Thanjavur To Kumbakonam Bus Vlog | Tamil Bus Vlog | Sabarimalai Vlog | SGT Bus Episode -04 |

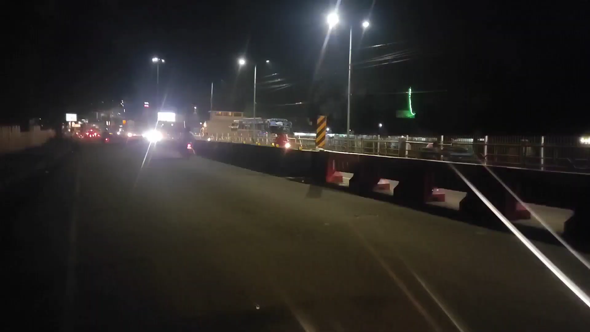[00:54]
பார்த்தீங்களா நம்மளோட நைட் வாக் மட்டும் தனியாக இருக்கான். அங்கே சுற்றி யாருமே இல்லைங்க. அவன் தனியாக ஃபீல் பண்ணிகிட்டு இருப்பான்.